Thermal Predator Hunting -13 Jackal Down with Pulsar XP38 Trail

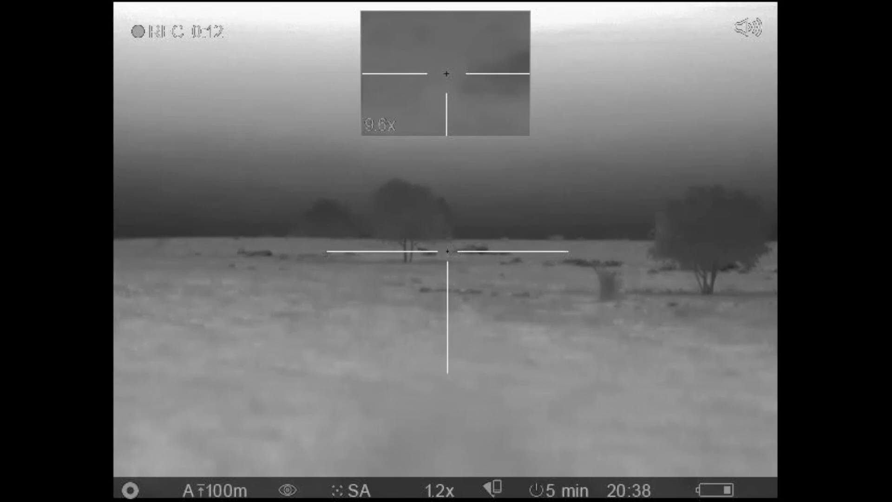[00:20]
This farmer contacted me to sort out his jackal problem after he lost a lot of calves to jackal. In less than an hour and a half, I shot 13 jackal on my first visit to this farm.
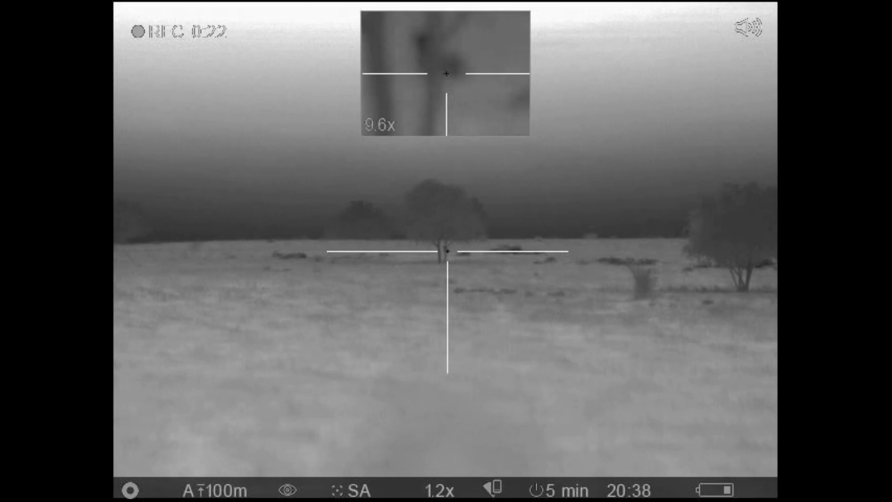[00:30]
For vomit control, I use a 2250 Remington rifle. It is a Hawa scope with a Pulsar
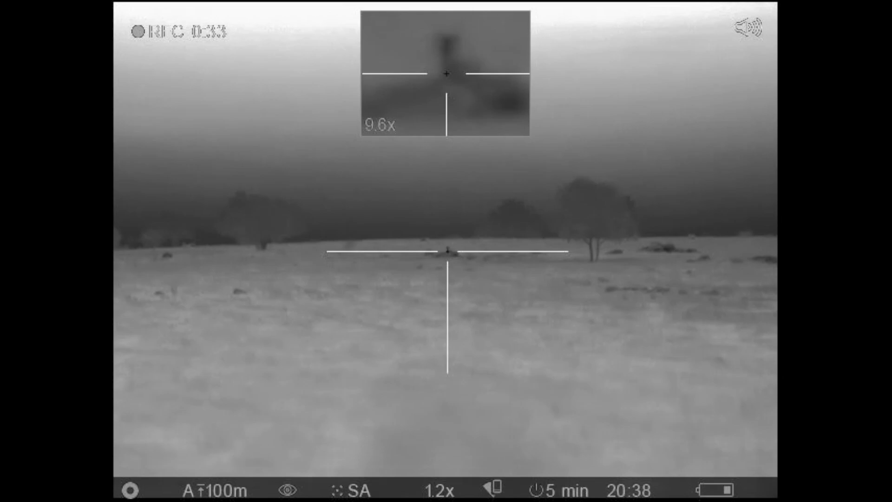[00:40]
XP38 trial thermal rifle scope. The 55 grain Hornaday VMAX bullets that I use in my 2250 travels at a velocity of 3600mah feet per second.